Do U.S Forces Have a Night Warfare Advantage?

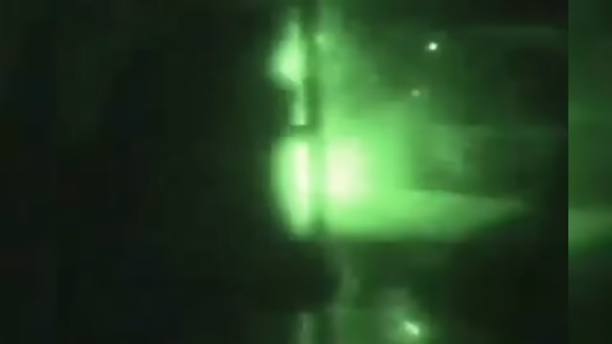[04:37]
Laser sights are good for more than raves and rooting movies. This device is called a paired solution.
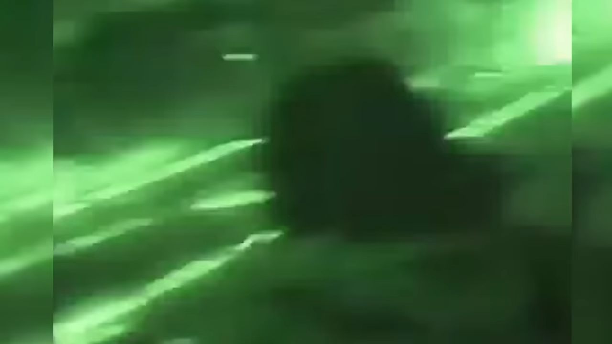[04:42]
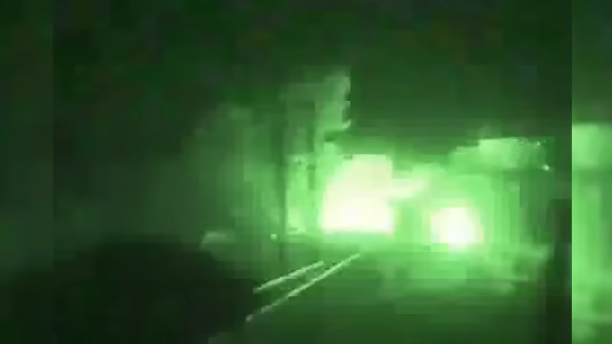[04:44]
It shoots a beam of IR light that has been calibrated in line with the barrel of your weapon.
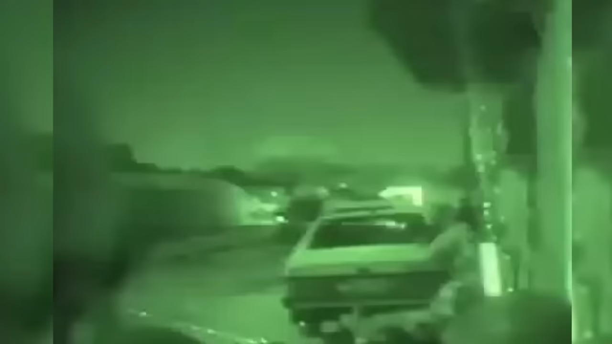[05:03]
these are a godsend because it allows your squad leader to clearly mark targets and direct fire in the dark. Without this IR laser sight, it's impossible to aim down sights with your nods. Here, look, for instance, if I try to do this and then I try to aim down here.
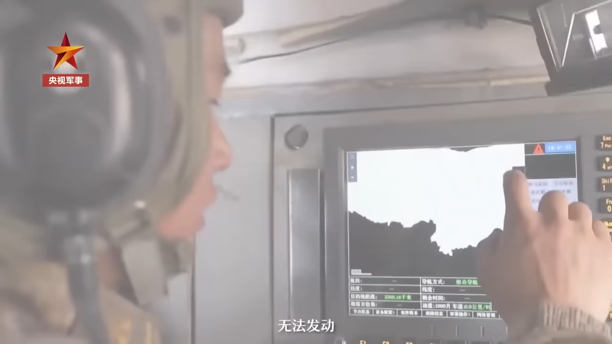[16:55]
It's not an actual night vision device.
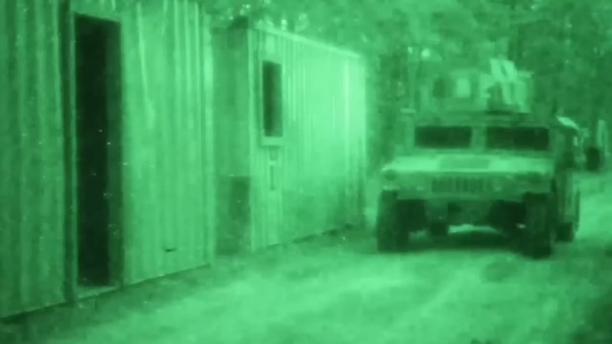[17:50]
which makes me question if it's even safe to use these for driving at night.